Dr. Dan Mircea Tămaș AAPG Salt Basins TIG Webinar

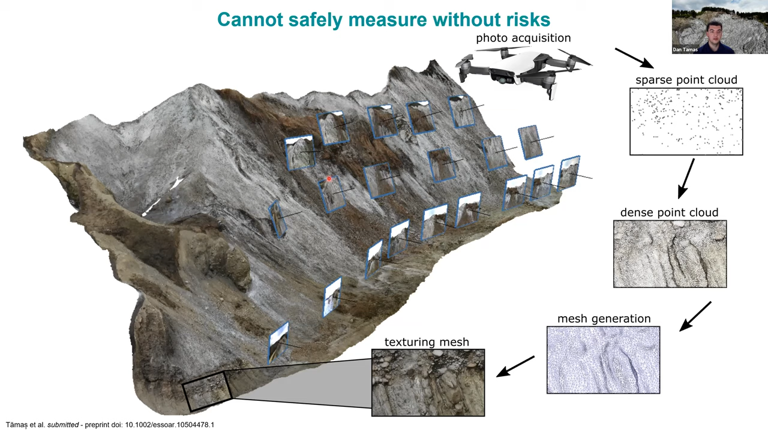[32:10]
and extract some data but you can go to to mesh generation and then a textured mesh which you can see here and this is just the amount of photos illustrated here are just a fraction of of what's actually been used to create this model and if we look at the orthomosaic and a digital elevation model so what you see here is the satellite imagery and with a lighter shade here you see the contour of what we did with the orthomosaic and if you zoom in there are some levels with with nice salt outcrops that don't show any layering and but there are some really interesting areas with sinkholes as you can see here which are
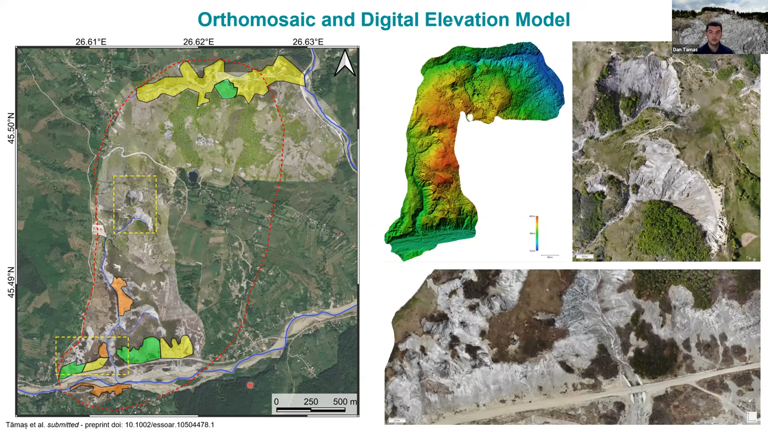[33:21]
models of really good quality then yellow it's lesser quality and then orange is quite poor quality where basically not much data or no data could be extracted so now let's look at one of the digital outcrops which is in the north you see it's a really good quality outcrop but